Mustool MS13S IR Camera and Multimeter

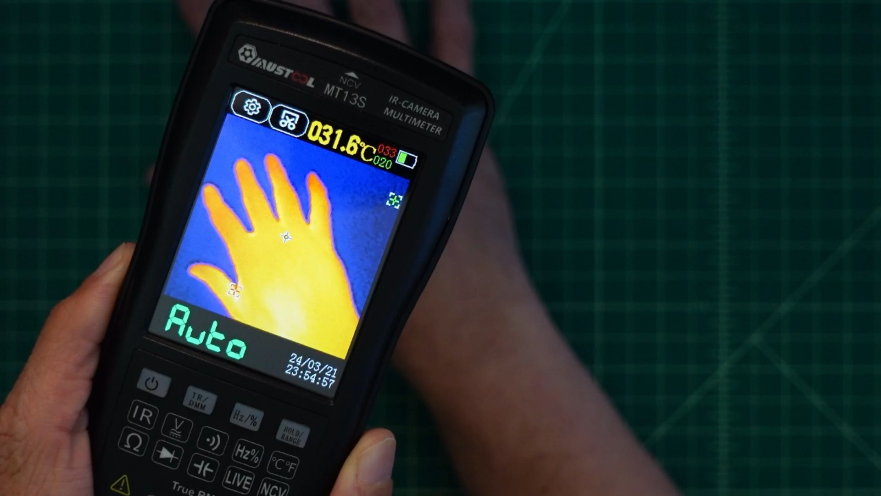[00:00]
Man, this thing is cool. Look at how it detects the handprint.
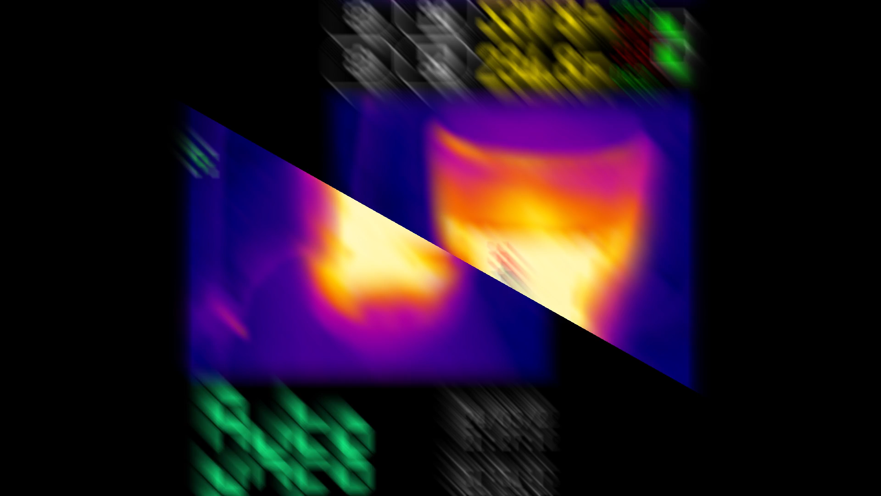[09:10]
We're going to roll in some video in a minute, but here's some pictures that I took using the infrared camera on the multimeter. And if you take a look at it here, this is my space heater. And then you can see that where the center point is, it's 234 degrees Fahrenheit. The red marker shows 318 and the blue shows 62. That's pretty impressive.
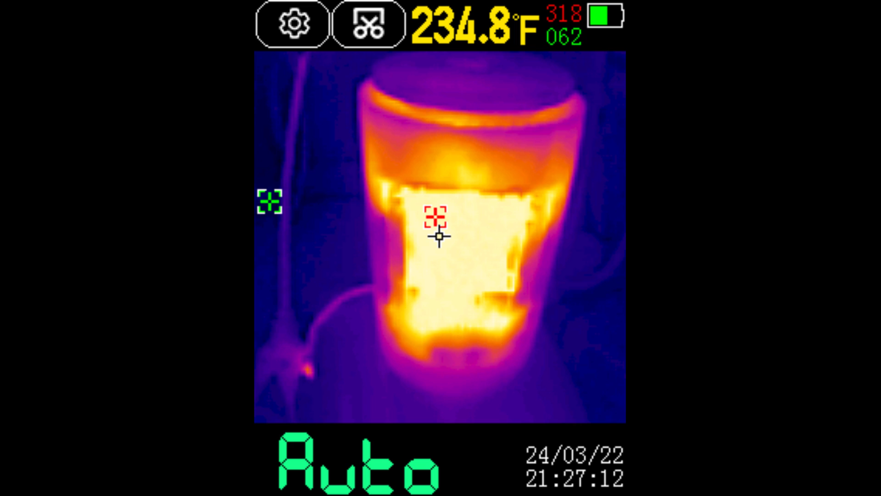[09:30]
On screen: spot 234.8°F
Now, these are saved in a bitmap format that doesn't have the greatest resolution, but I think it's serviceable and good enough. This one's the extension cable where I have the space heater plugged in. And again, you can see the center is 74 degrees Fahrenheit, which seems about right. The green over on the upper left-hand corner says 61, and that seems about right.
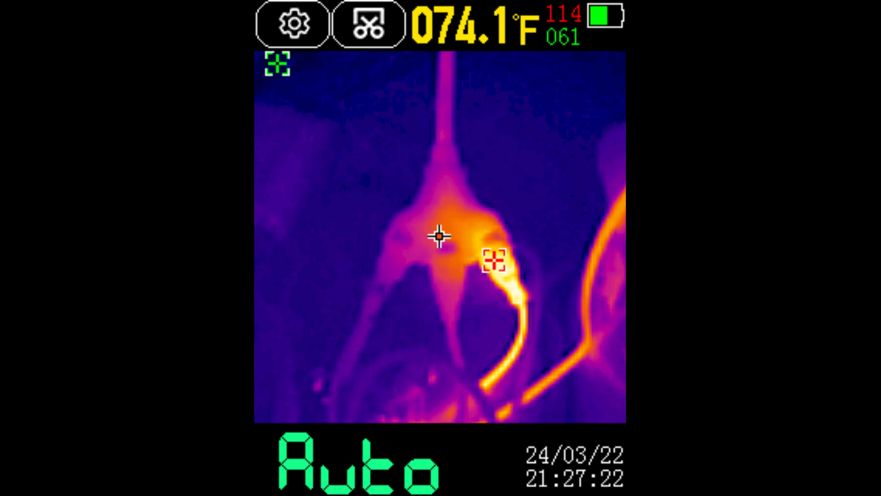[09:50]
And then the high point, or the red marker, is on the actual plug, and it's reading at 114.
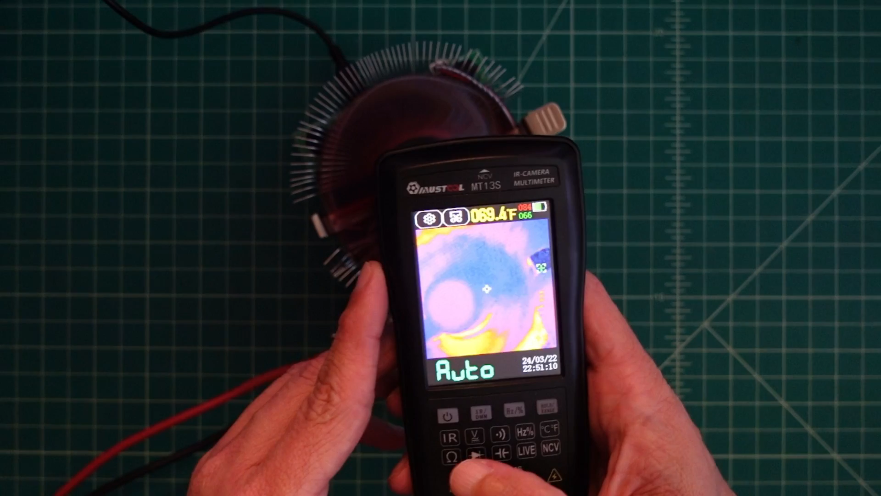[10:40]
There you go, and you can see the center temperature is 74, 75.
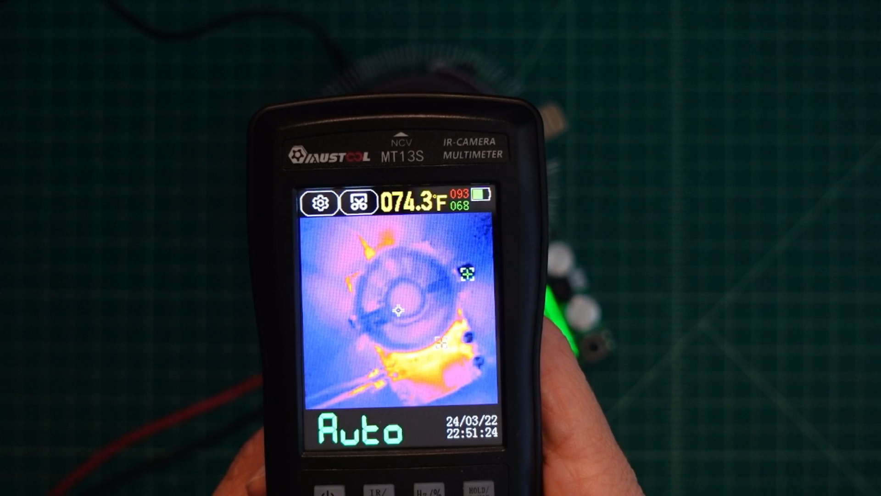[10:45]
It looks like it's going to heat up. And then we have a hot spot down at the lower bottom at around 92, and that probably will go up a little bit too.
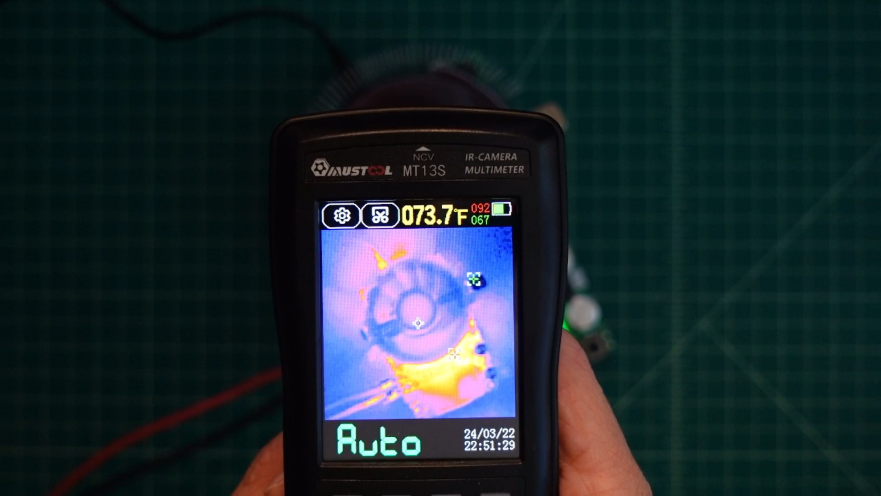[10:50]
And then our cool spot is 67 degrees.
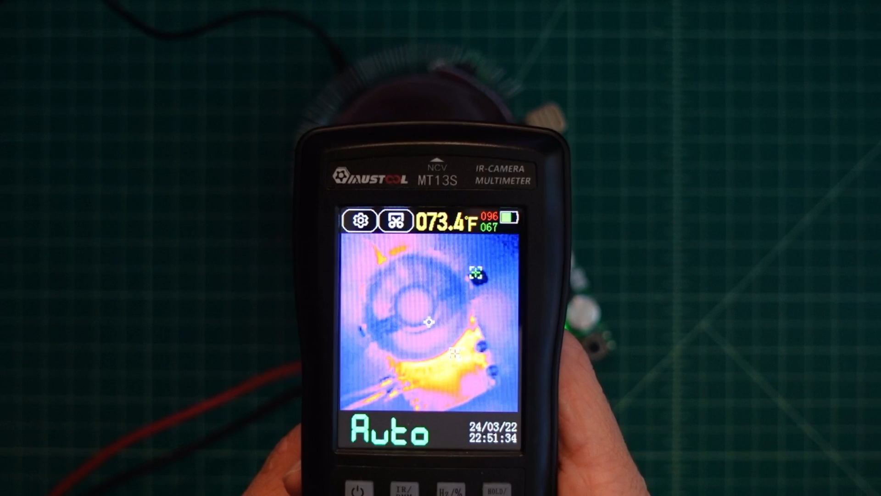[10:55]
On screen: spot 073.4°F
But that's pretty cool. I'm going to go ahead and crank this up a little bit more.
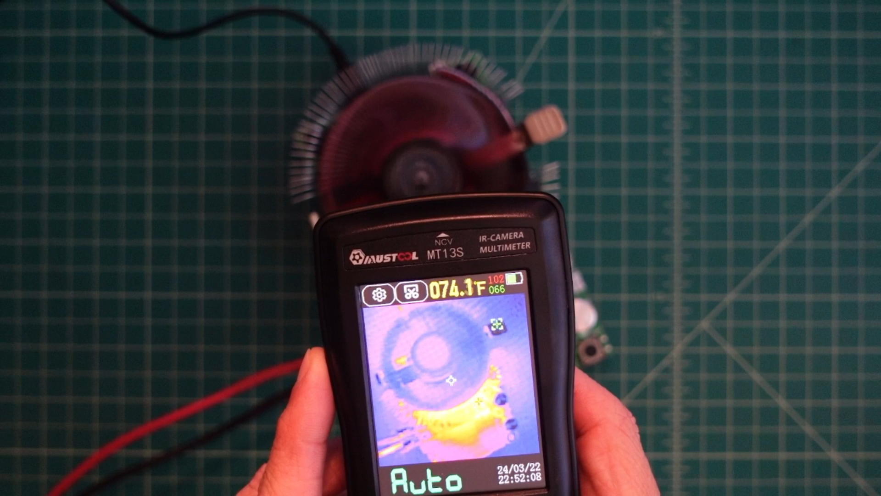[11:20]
On screen: spot 074.1°F
And then you can see the bottom part of the device is increasing. We're at 101, 102. We were at 92 before. But this is pretty good for looking at electronics and stuff like that that you may be working with and
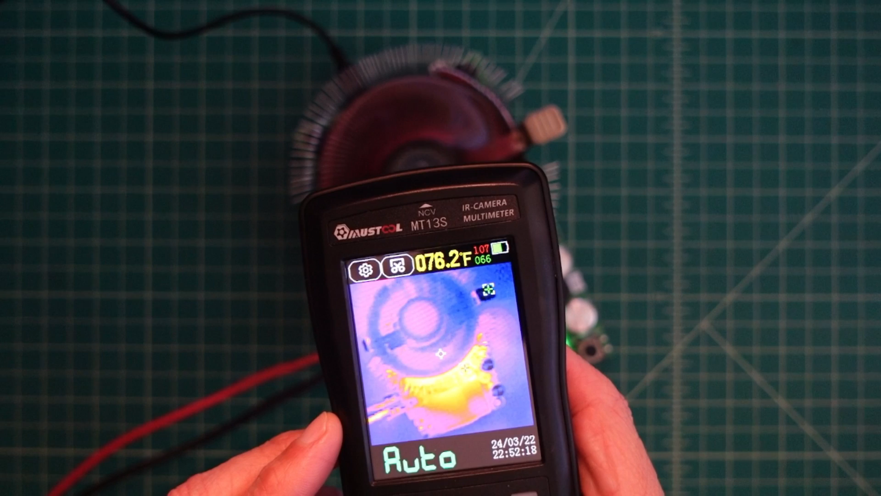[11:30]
using this device to see where you potentially have a hot spot or heat loss.
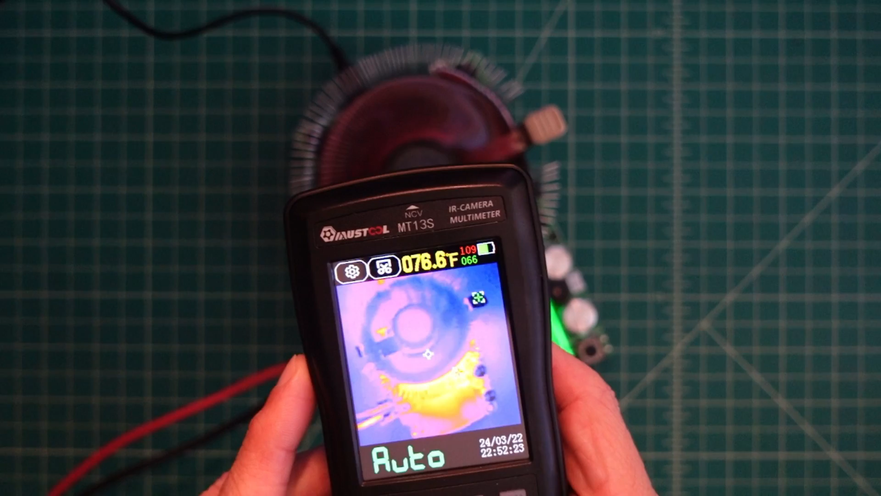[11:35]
On screen: spot 076.6°F
Anyway, I think let's go into settings real quick.
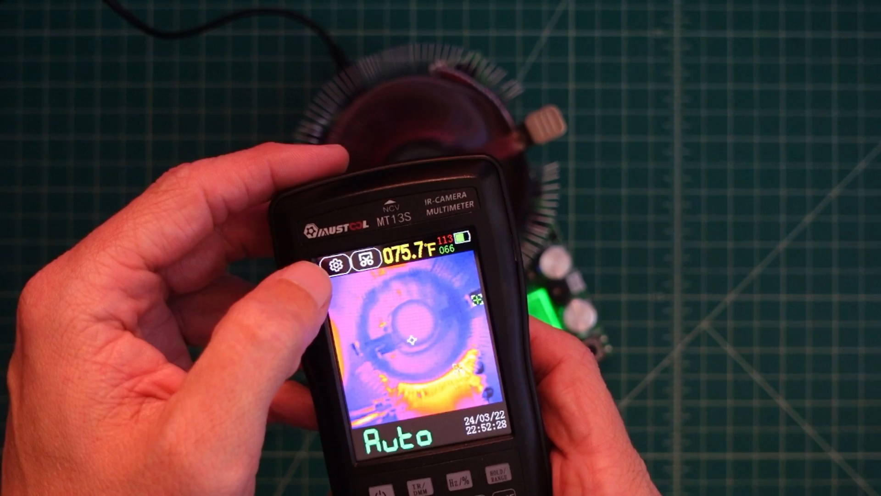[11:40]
And then if I go in here and I go to infrared camera, we have these other color palettes.